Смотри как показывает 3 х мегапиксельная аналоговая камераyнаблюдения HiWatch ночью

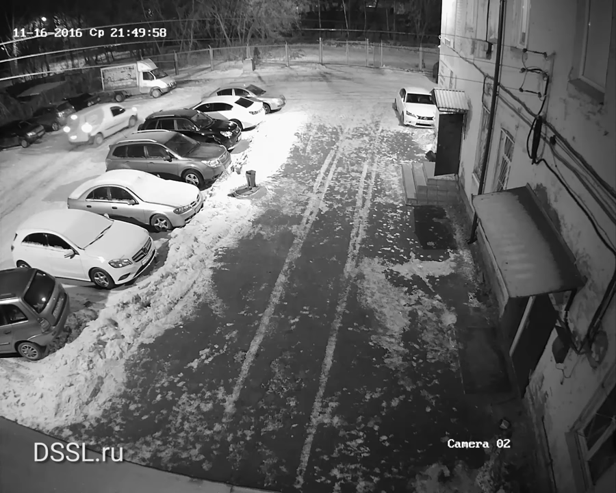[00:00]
Пример ночной видеозаписи камеры HiWatch. Максимальное разрешение 3 мегапикселя, 1920 на 1536 пикселей при 18 кадрах в секунду.